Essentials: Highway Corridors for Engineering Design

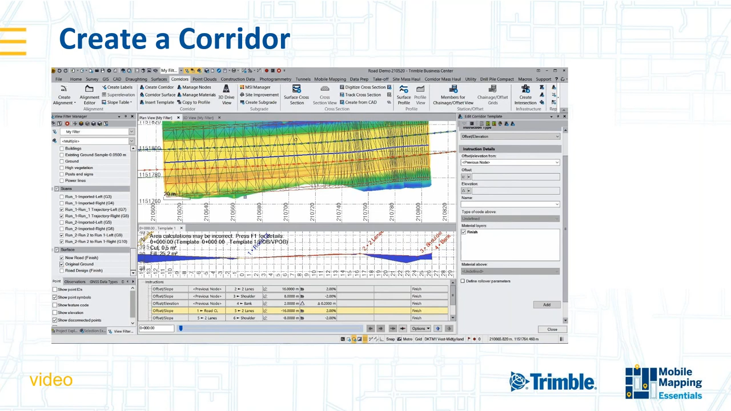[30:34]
so that's now my design overlaid with my existing ground
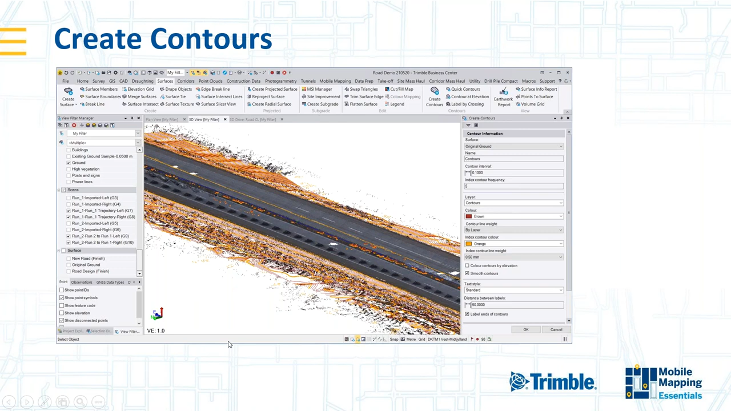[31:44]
which uh may also be useful and i can do things like this and create a drive through of the section of road that i'm uh section of road that i've just been working on uh i'm going to drive along the center line at 20
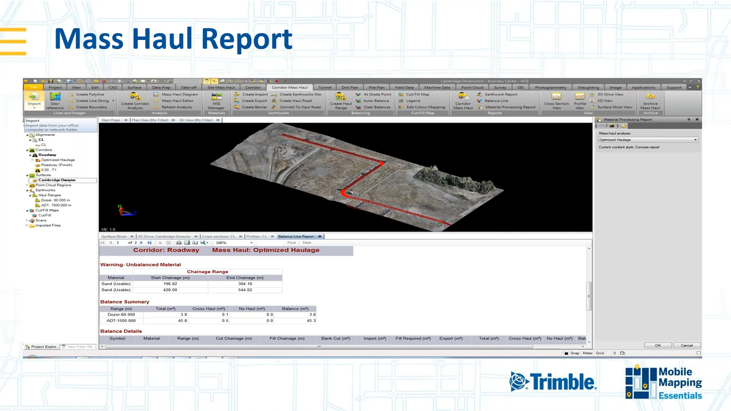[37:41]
you can also include information about different types of material about the type of equipment you've got whether it's a dozer or an excavator or a dump truck and all that can be analyzed and used to assess the mass haul process in TBC
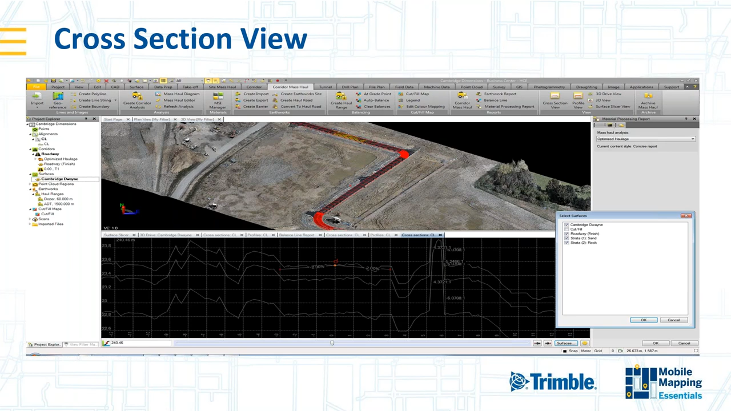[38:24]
different surface types so in this case here I think there's the finished roadway there's a layer of sand there's a layer of rock so all these things can be viewed and analyzed in TBC